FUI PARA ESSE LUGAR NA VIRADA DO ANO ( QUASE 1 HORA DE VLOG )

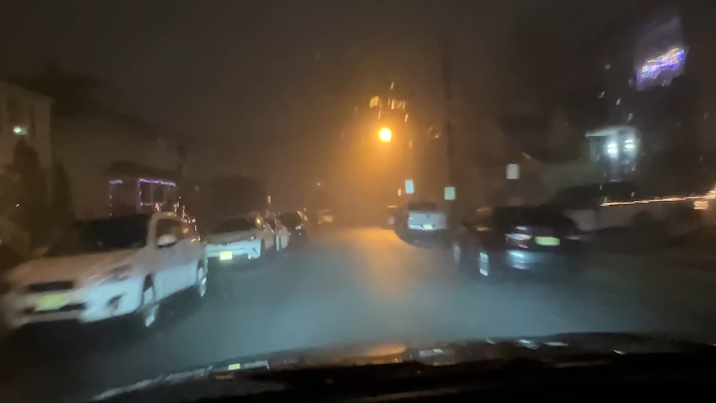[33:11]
Bora lá. Pera. O negócio aqui tá embaçado, viu? Nossa, tem tempo que eu não vejo uma neblina tão forte dessa aqui dentro da rua igual tá agora.
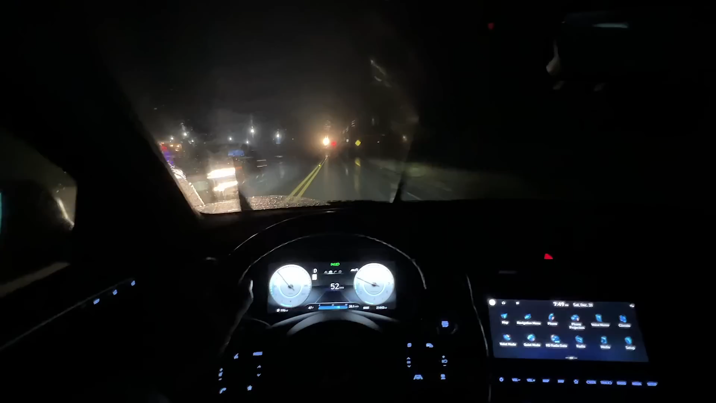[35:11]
Muita chuva, muita neblina, mas devagarzinho a gente chega lá no destino. Beleza? Então partiu.
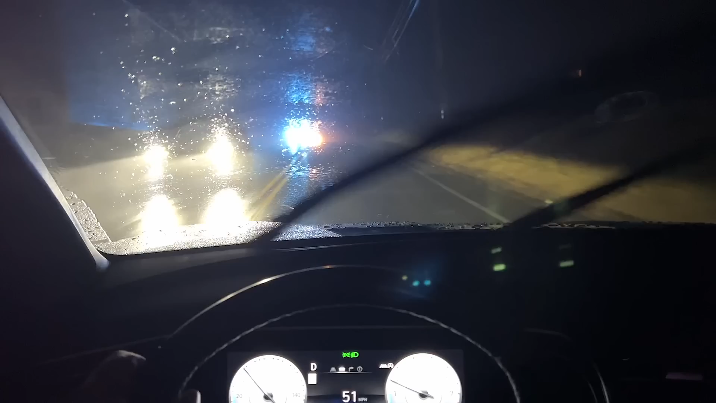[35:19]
Olha, galera. Olha como isso aqui não parece cena de filme de terror. Parece que vai sair o Jason qualquer momento no meio dessas árvores aqui, ó.
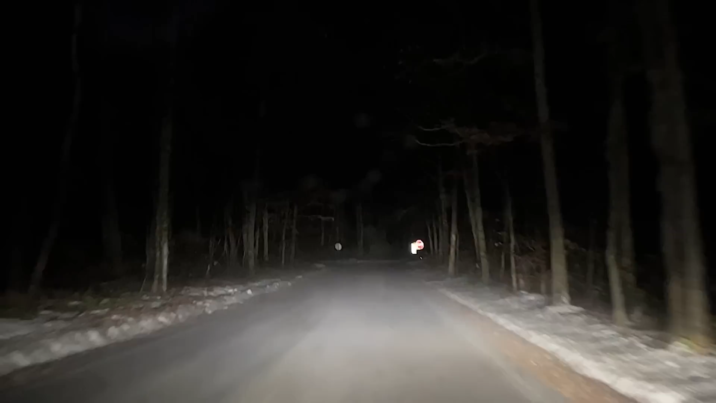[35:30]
Meu Turn right on Shiny Mountain Road. Estão chegando, ó. 7 minutos.